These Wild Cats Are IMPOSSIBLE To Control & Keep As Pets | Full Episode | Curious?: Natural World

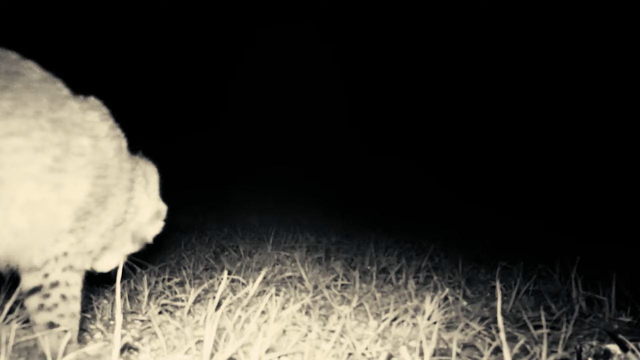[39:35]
Bobcats are nocturnal and primarily hunt under the cover of night.
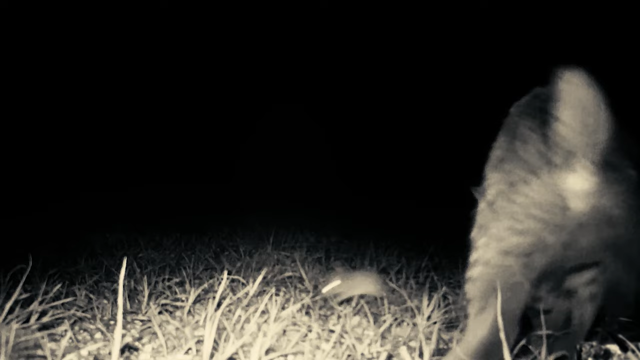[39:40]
With a diet consisting of small and medium sized mammals, this fierce predator will first stalk its prey,
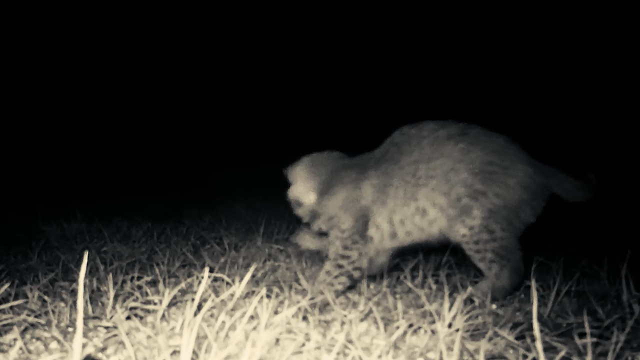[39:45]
before striking with razor sharp precision, cutting the spinal cord of its unsuspecting victim.